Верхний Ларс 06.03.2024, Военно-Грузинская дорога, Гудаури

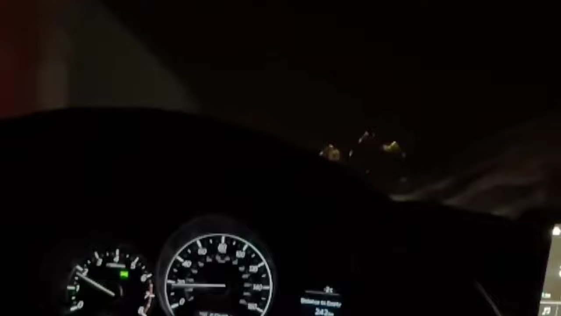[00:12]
Прям скользит хорошо. Зимняя резина стоит хорошая.
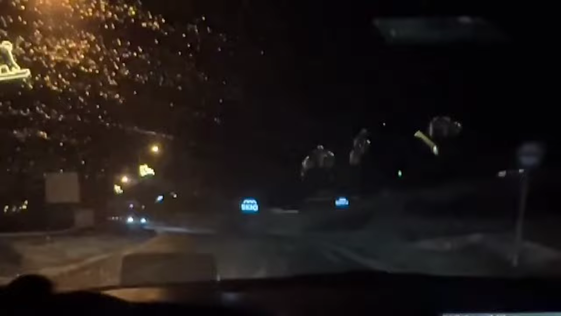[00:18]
Впереди Мишлен, а сзади Кумха. Все равно дорогу разбили ужасно.